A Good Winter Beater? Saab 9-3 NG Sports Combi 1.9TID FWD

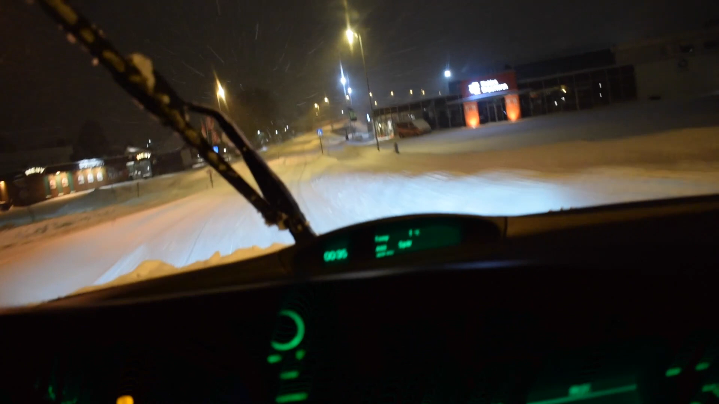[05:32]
just like but it maybe helps a little bit if you already have some speed but from a standstill in the real sleeper conditions now I don't think it helps too much so this hill here have an incline on about 10% or maybe 12% I'm not sure but it's really steep and I don't think you find a
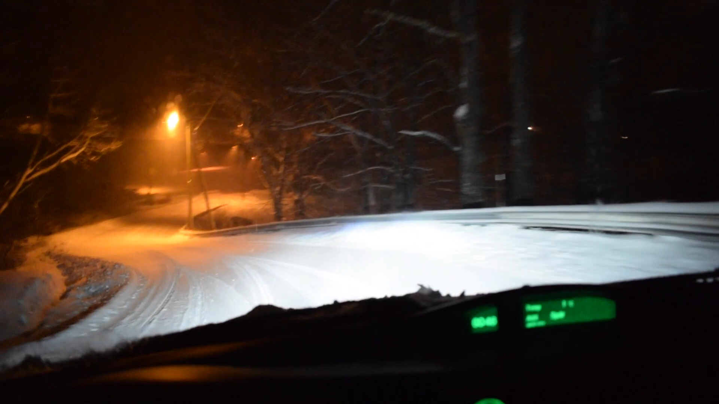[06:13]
the last hour or two so it isn't too much snow as the other parts where I was filming but my tactics will be to try to stay in the middle and use second gear all the way and you can even see a trailer there being towed probably crashed staying in the middle using second gear because it's so steep if I try to do it third it will bog down and I even have and I have to change down either way and then I will probably maybe spin a little bit and maybe get stuck